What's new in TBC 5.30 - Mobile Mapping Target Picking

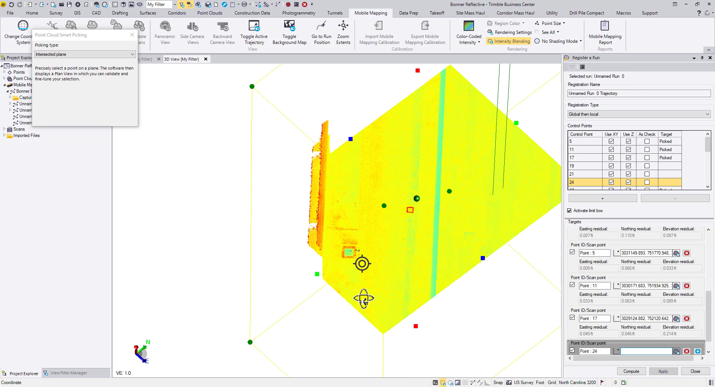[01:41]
Now let's take a closer look at the target. It is a purely reflective target. A survey nail is located at the center, and it's surveyed as a control point.
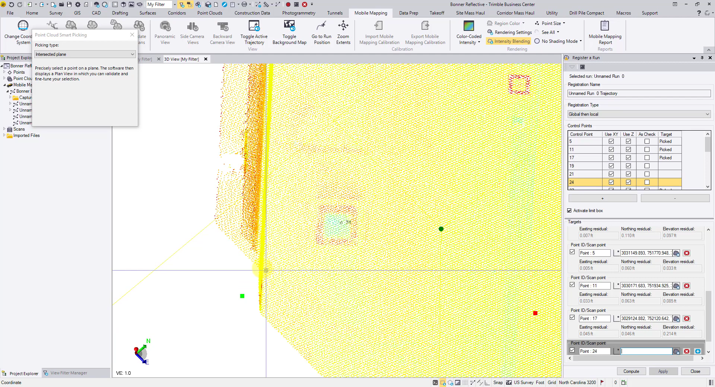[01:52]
But how can we pick a point to represent the true center?
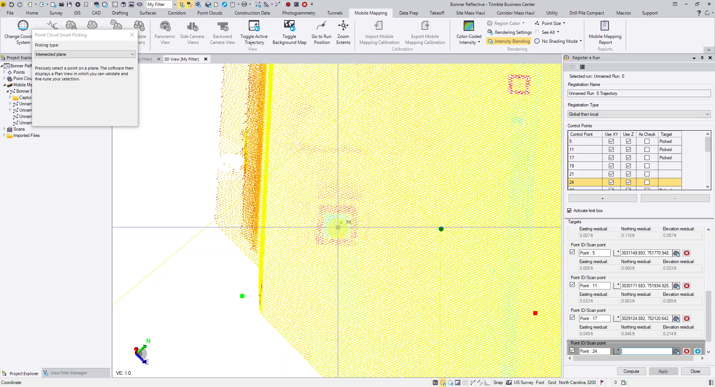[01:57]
Click somewhere near the target center. The validation window pops up.
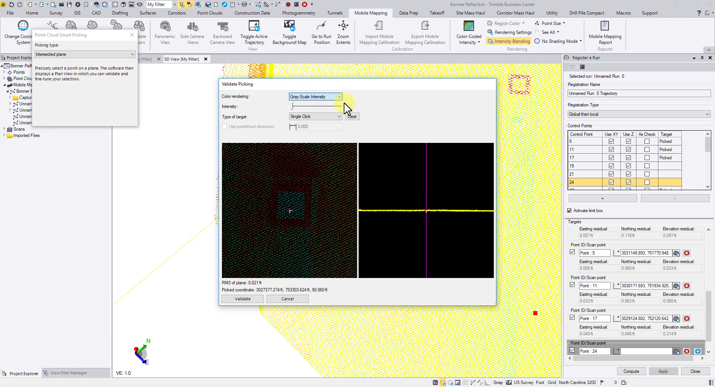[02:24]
we also have added a relief view to the right side to fine-tune the target's elevation. You can choose different color rendering methods.
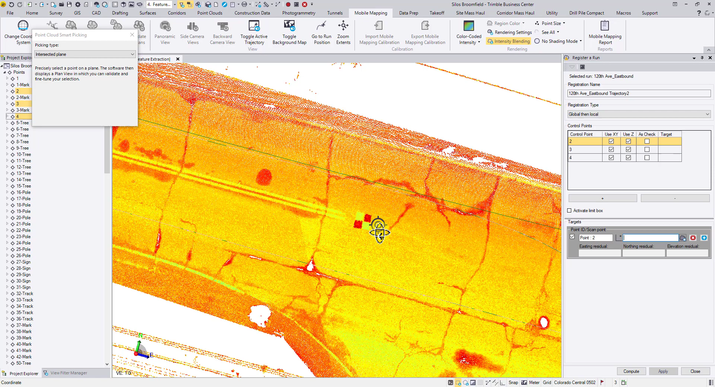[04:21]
It is another commonly used target type in mobile mapping applications.
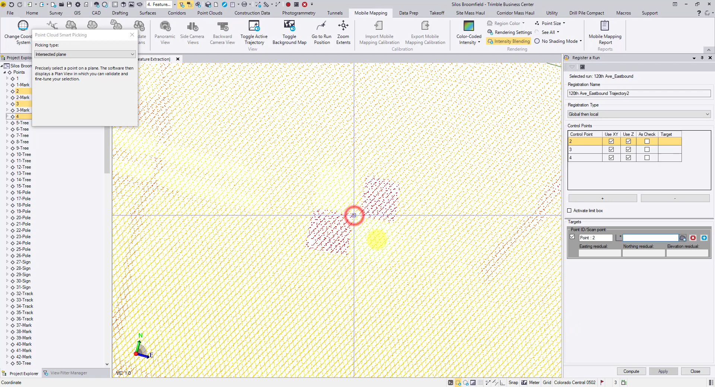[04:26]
Similarly, click somewhere near the center and choose checkerboard as the target type. Considering the high contrast, we believe it's easier to identify the middle point on the edge than the corner of this target type.
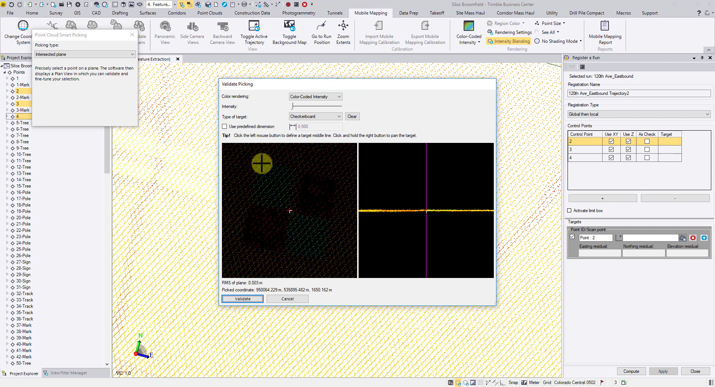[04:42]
Therefore, we will click two middle points on opposite sides.
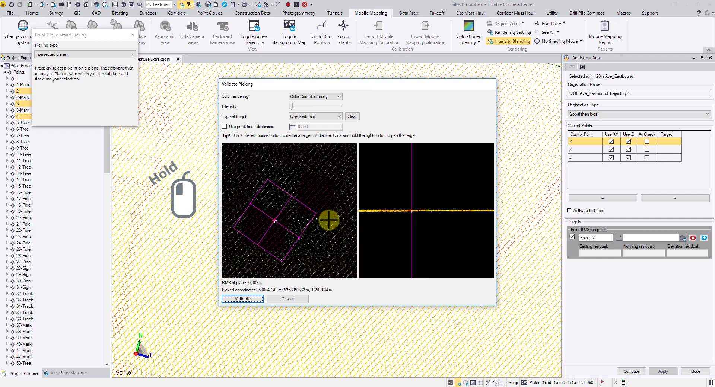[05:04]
You are now able to pick the center of targets more precisely.